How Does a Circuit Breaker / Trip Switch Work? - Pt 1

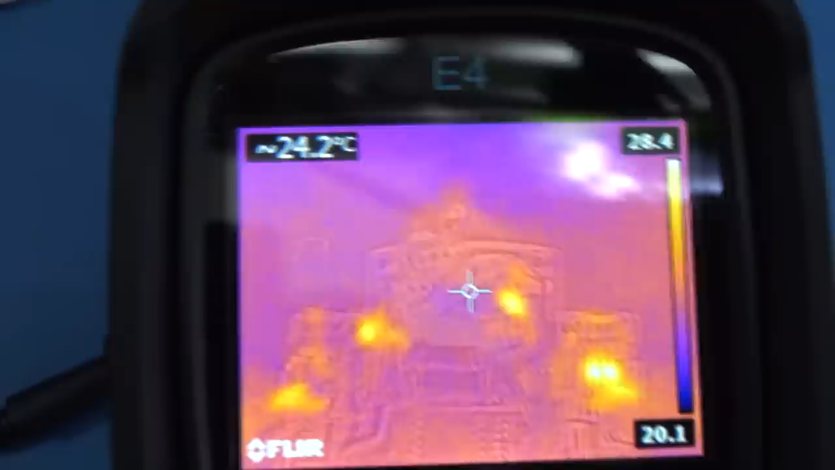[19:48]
On screen: spot 24.2°C
So there we can get a fairly clear view, and you'll have to excuse some of the reflection,
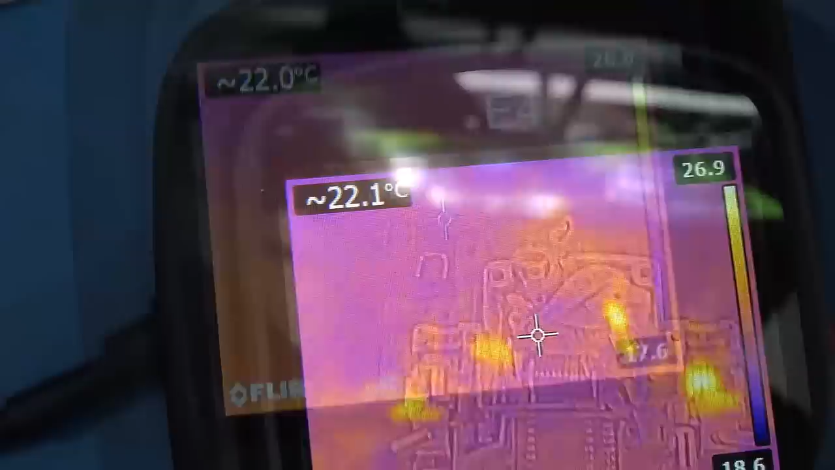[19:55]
but for the most part the circuit breaker is sitting at ambient.
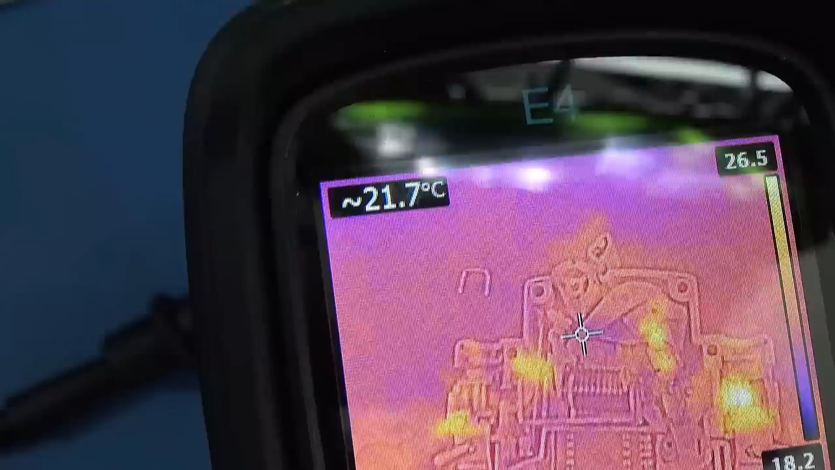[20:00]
On screen: spot 21.7°C
And if we take a look, on the thermal camera, you can actually see the bimetal strip,
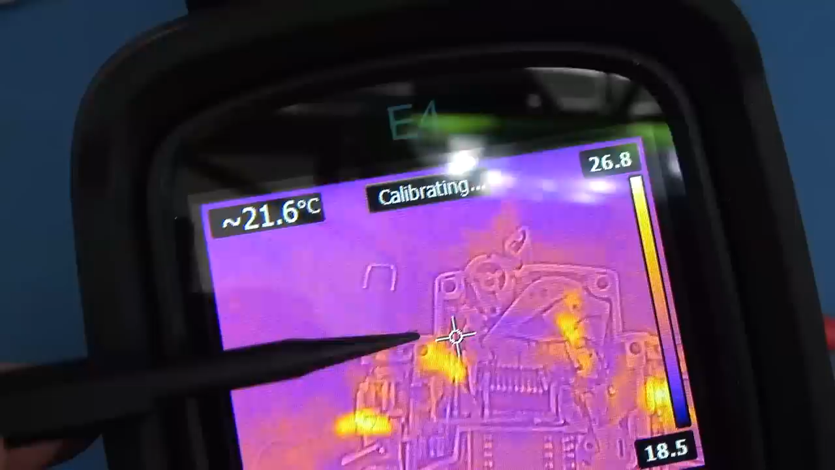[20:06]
On screen: spot 21.6°C
which is going to be our point of focus as things start heating up.
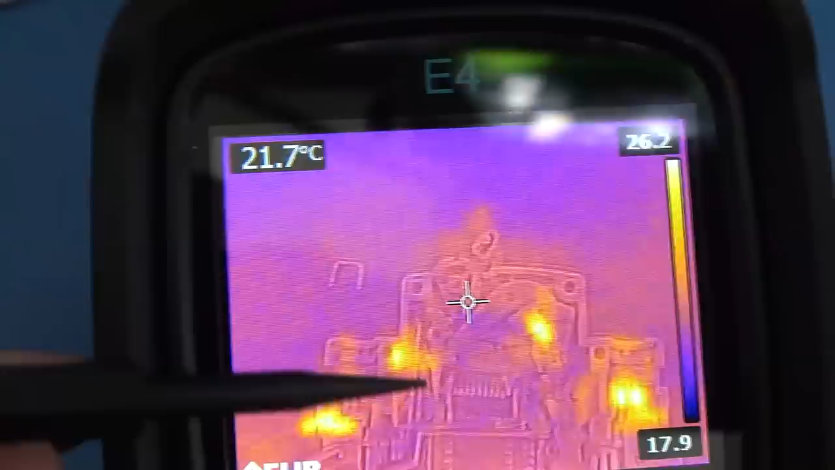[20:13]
On screen: spot 21.7°C
So that's what we're going to take a look at once we start getting some current through there and what happens. As I start applying current,
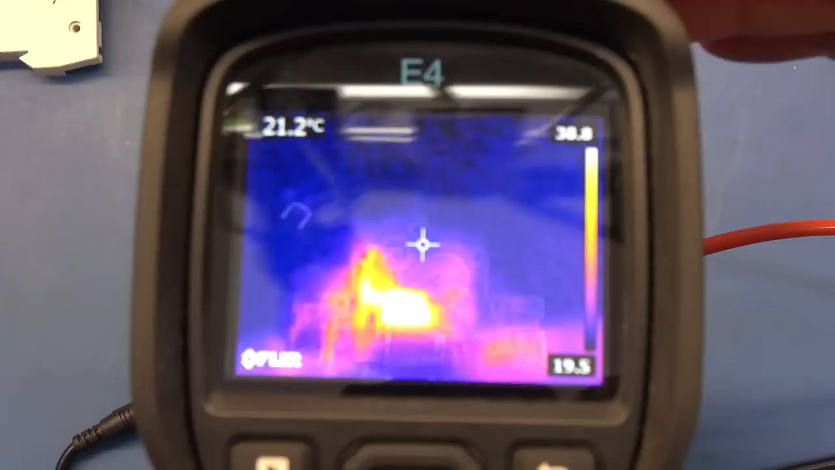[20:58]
On screen: spot 21.2°C
If I bring in the thermal camera, you can now see the kind of hot areas, if you just excuse the reflection,
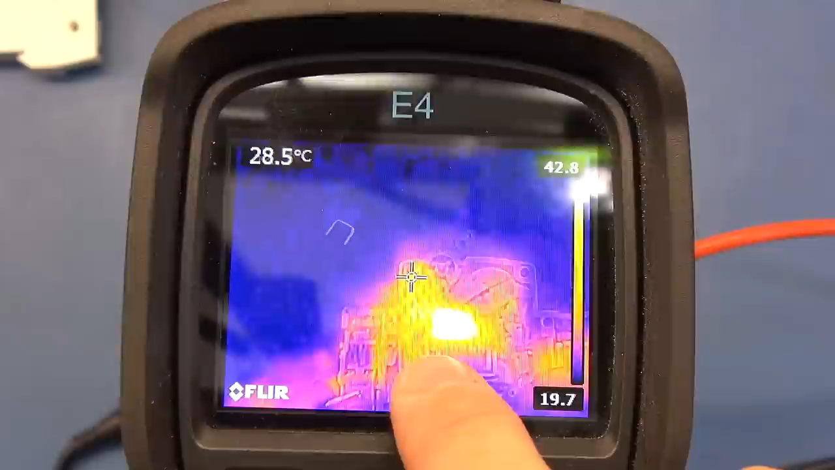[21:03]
On screen: spot 28.5°C
on the solenoid or the coil, and the area around that bimetal strip that's
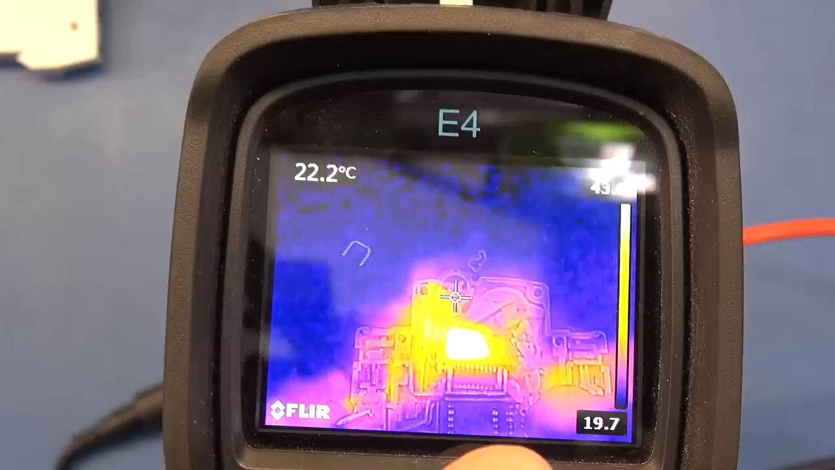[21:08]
On screen: spot 22.2°C
heating up because of the current passing through it. I'm now going to start taking the current beyond 10 amp, and we'll see how close these get.